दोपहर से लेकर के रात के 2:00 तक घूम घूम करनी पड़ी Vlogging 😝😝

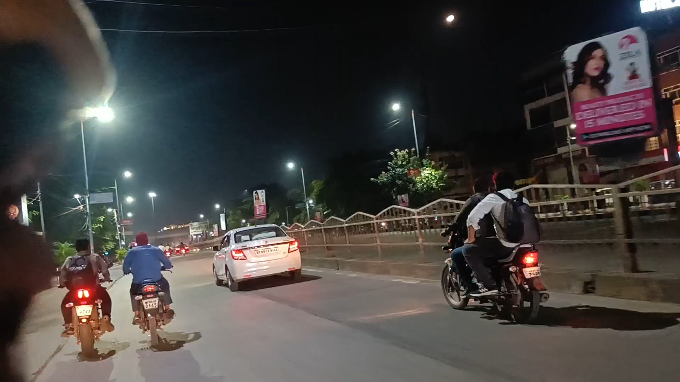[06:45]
ये देखिए अभी भी गाड़ियों की चहल पहल है, मतलब पूरी मुंबई का फोटो कॉपी है यहाँ पे।